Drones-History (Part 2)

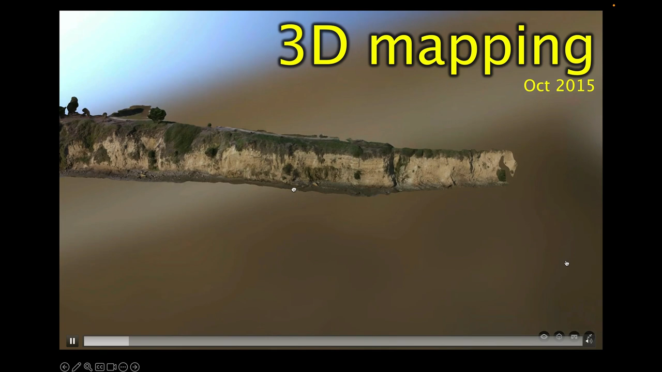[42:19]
Um, a lot of what we'll do, and we'll do this later in the semester once we get more comfortable, is create what we call structure from motion. So we create a 3D representation of whatever the thing is, the sea cliff or the beach or the what, what have you.
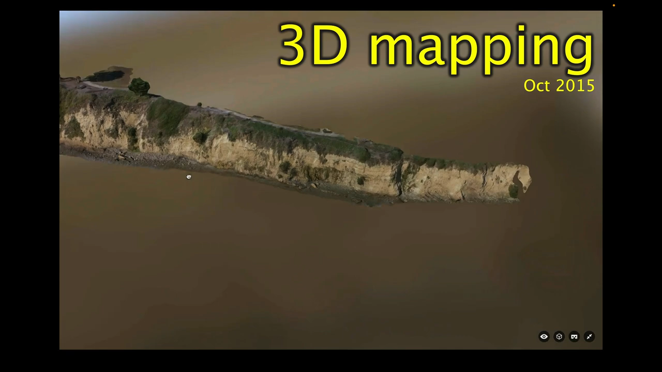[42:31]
Um, by flying these, these pictures, these, the, this drone over, taking many, many pictures and then stitching those,
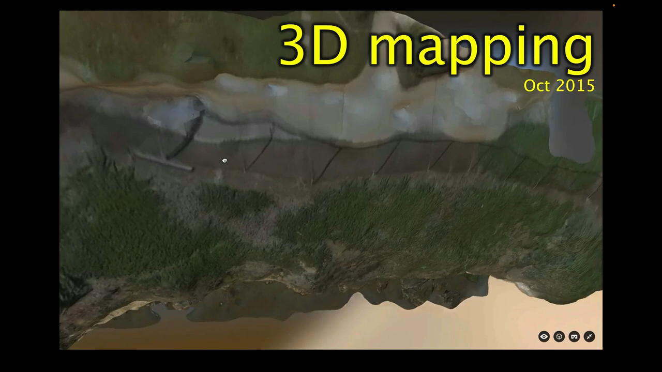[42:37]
those photos together to create, um, a three dimensional surface of, of whatever it is we're trying to map.